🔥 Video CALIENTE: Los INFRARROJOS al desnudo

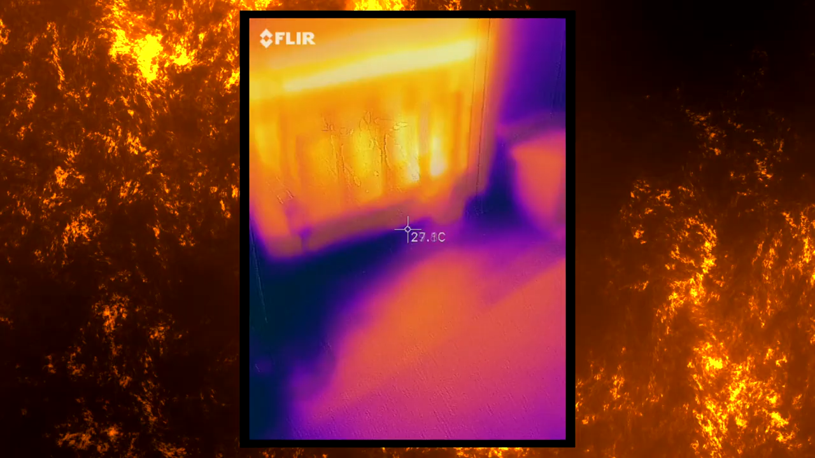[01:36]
On screen: spot 27.1°C
Si apunto a la chimenea que tengo detrás, vemos cómo sale el aire caliente por las rendijas que tiene encima.
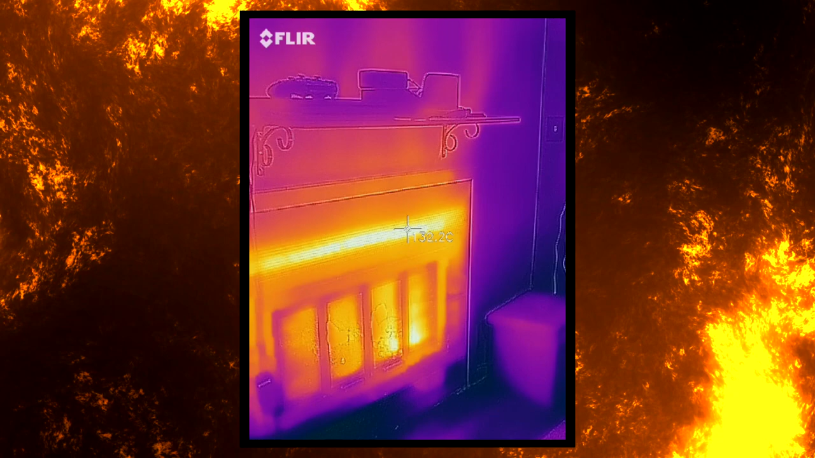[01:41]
Y cómo, al ser menos denso que el frío, sube y acaba calentando el techo,
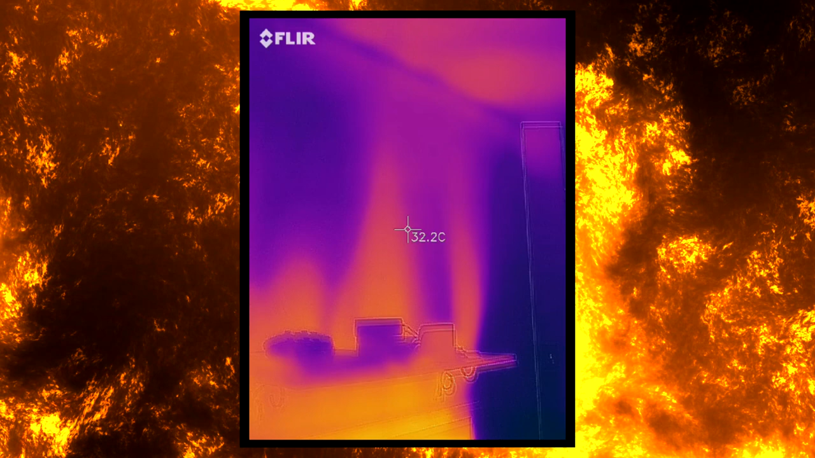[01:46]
On screen: spot 32.2°C
donde descubrimos la ubicación de las vigas de la casa, que están más frías porque al ser más densas, les cuesta más calentarse.
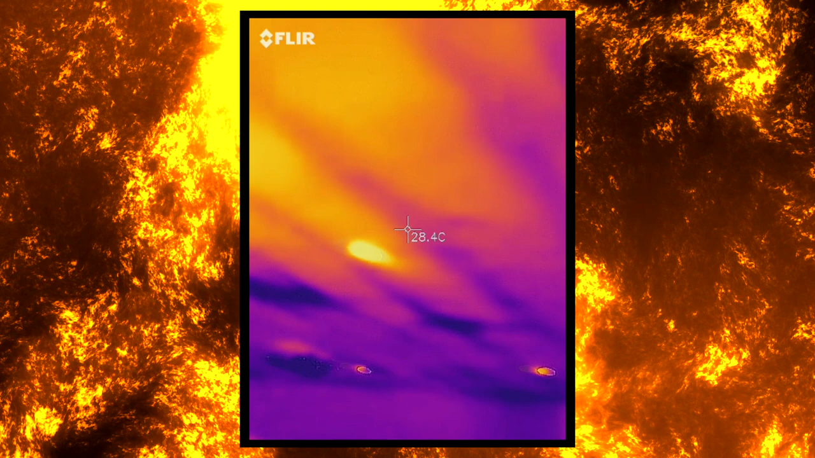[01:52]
On screen: spot 28.4°C
Esta cámara nos enseña cosas que no vemos.
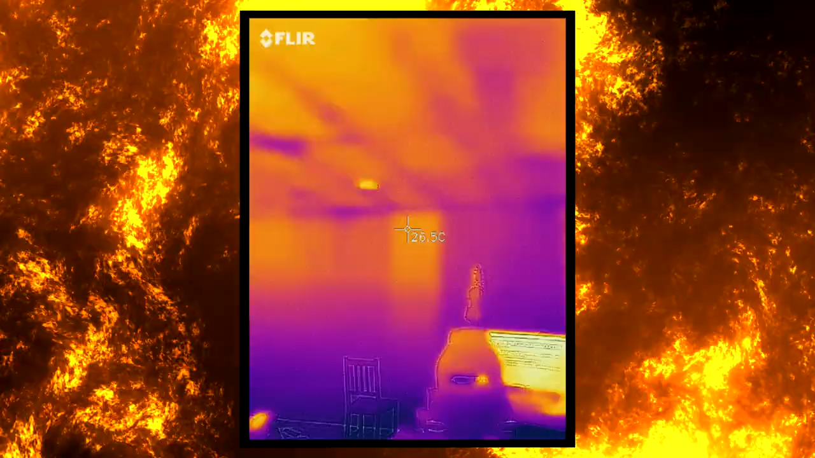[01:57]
Así que, me he paseado con ella por varios lugares muy conocidos de Nueva York. Vamos a ver qué información extra nos daría ser una serpiente por un día.
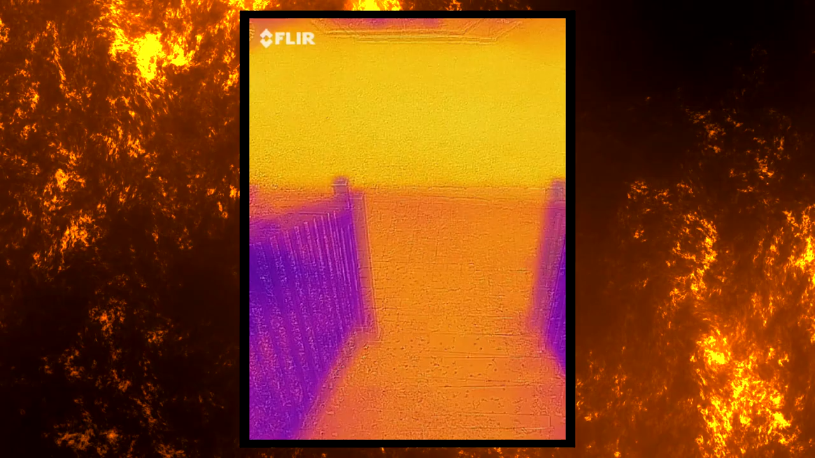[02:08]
Lo primero que me doy cuenta al salir de casa es que puedo saber qué coches han sido usados hace poco,
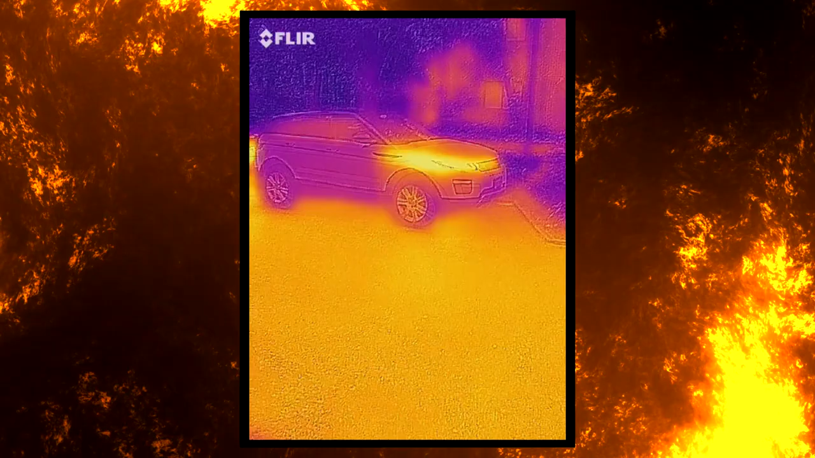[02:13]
porque la carrocería mantiene el calor del motor, e incluso, si llevan menos tiempo abarcados,
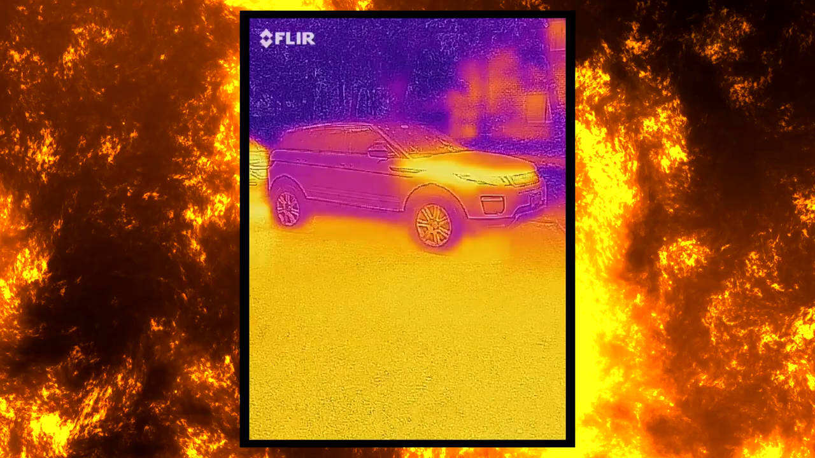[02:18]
aún podemos ver el calor procedente de sus frenos en las ruedas.
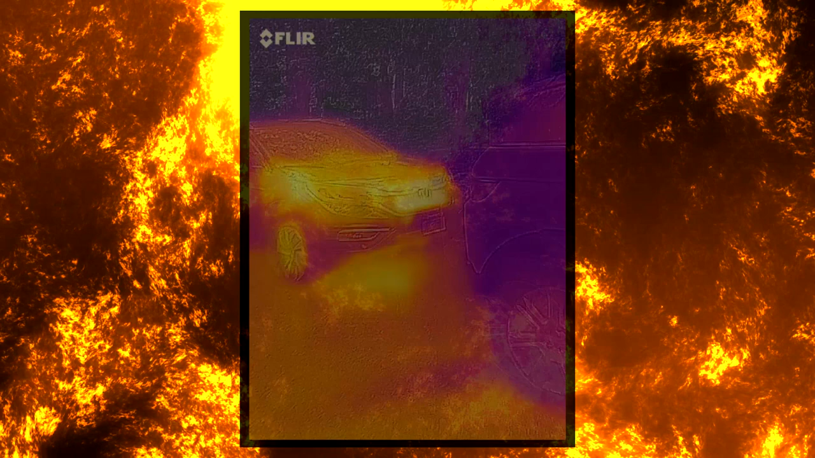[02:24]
Poco después, llego a la estación de tren y ahí podemos ver que hay una ventana
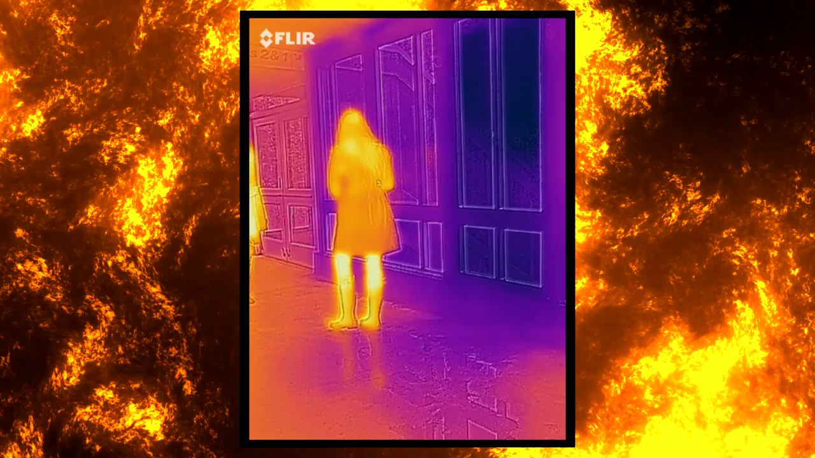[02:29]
que está muy mal aislada y está dejando entrar frío del exterior.
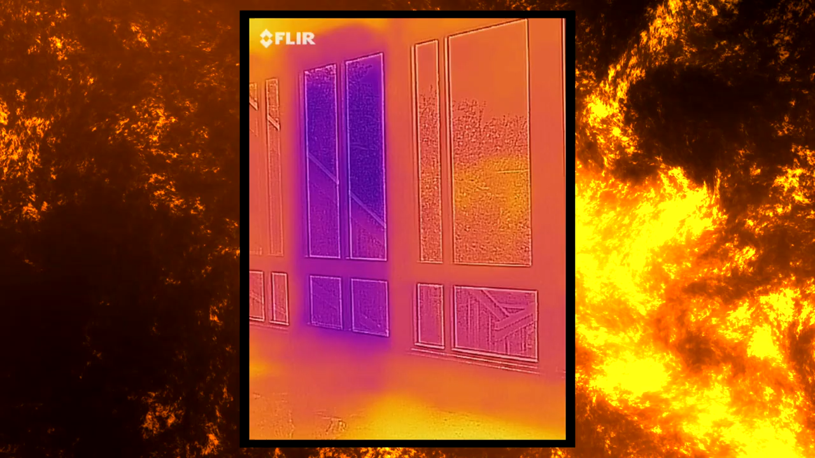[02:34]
Como veis, está de un azul oscuro, así que una cámara térmica nos puede decir dónde estamos perdiendo energía.
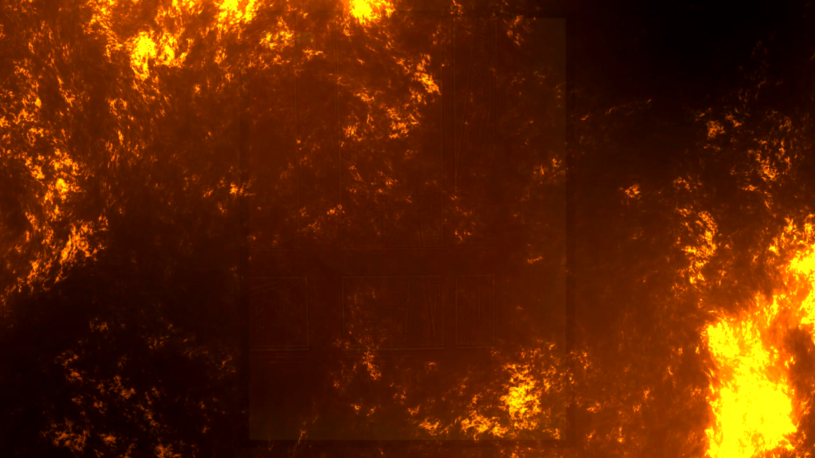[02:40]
Una vez en el tren, podemos ver este punto caliente,
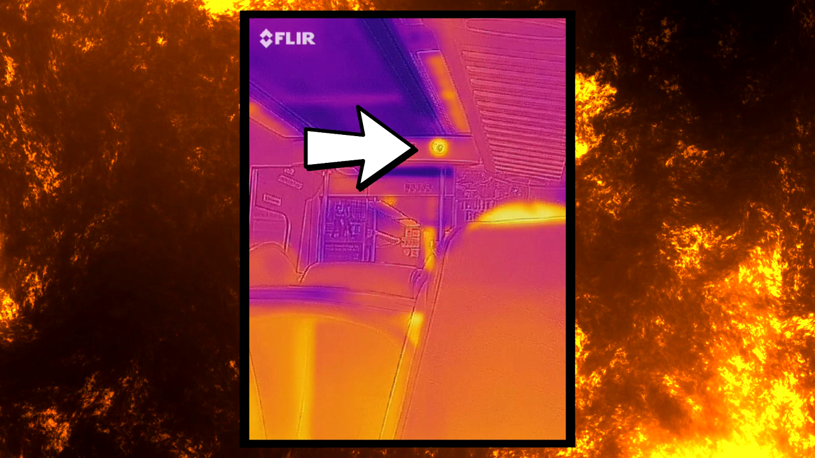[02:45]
que corresponde a la cámara de seguridad, una forma de saber que funciona sin tener que tocarla.
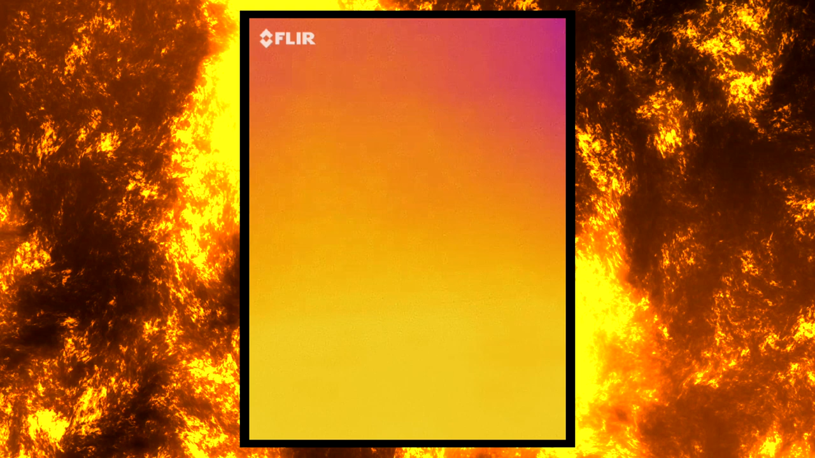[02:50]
Aprovechando que la temperatura del asiento de adelante es uniforme, pongo mi mano, donde podéis distinguir el calor de las venas,
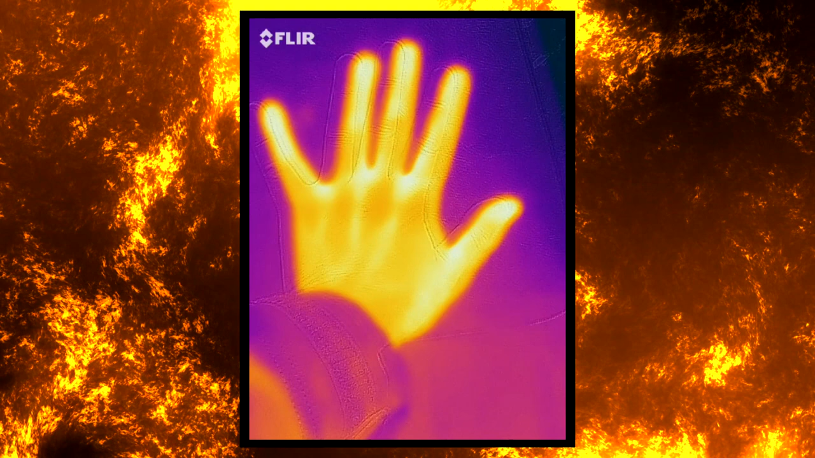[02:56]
y, sorprendentemente, puedo dejar mi huella infrarroja perfectamente marcada.
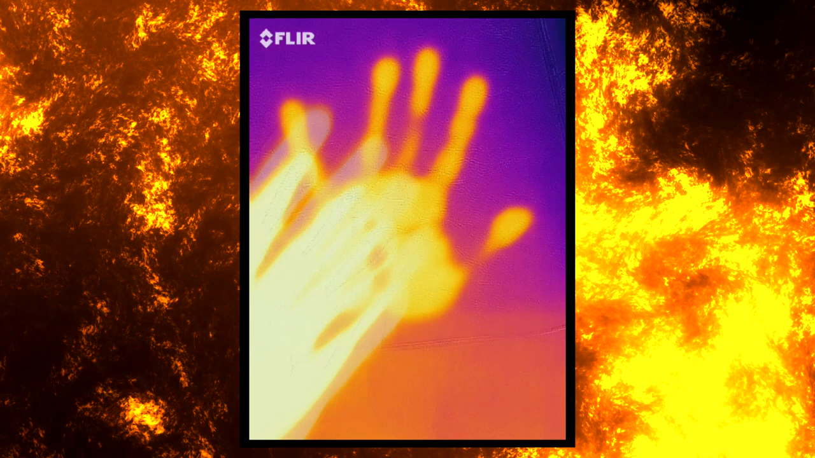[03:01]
Ahí la veis, esa huella puede permanecer detectable durante varios minutos.
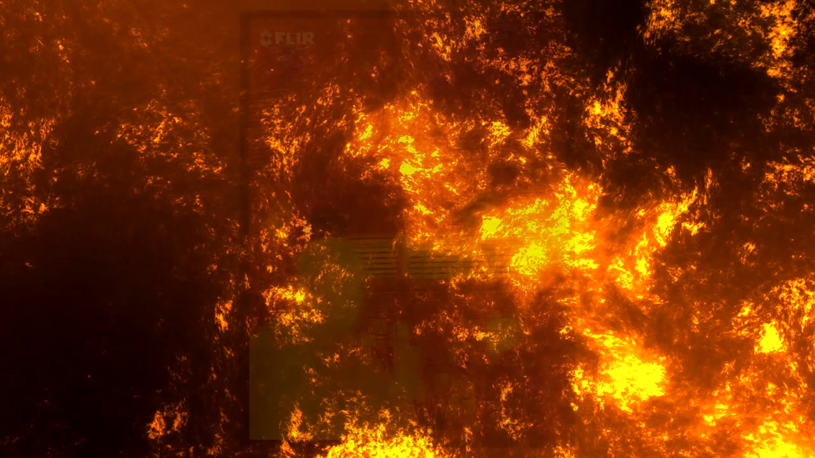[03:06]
He llegado a Gran Central, a la famosa estación.
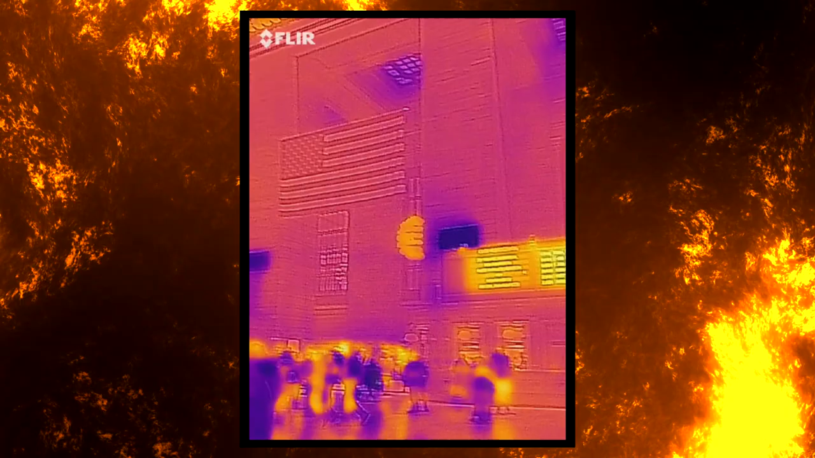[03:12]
Aquí podemos ver esos conductos de ventilación, que son unos rectángulos azules oscuros, porque entra aire más frío de la calle.
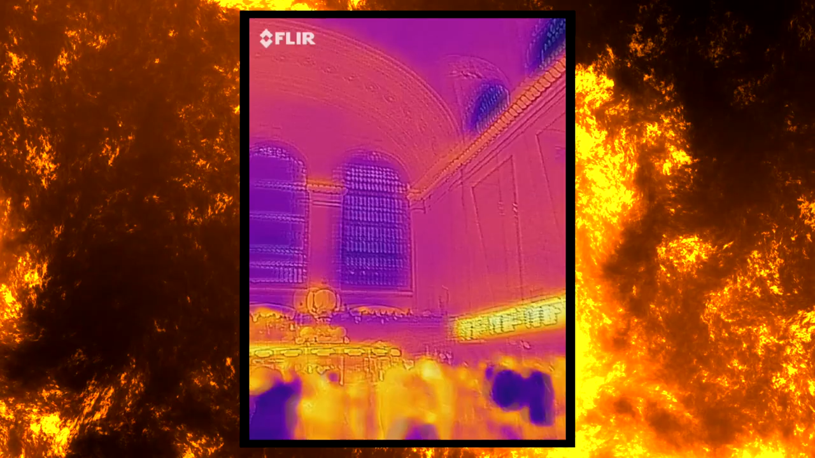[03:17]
Así que, pasa una cosa curiosa. Podemos saber quiénes vienen de la calle, la gente de azul, como esa señora con abrigo, y quiénes del metro, los de amarillo.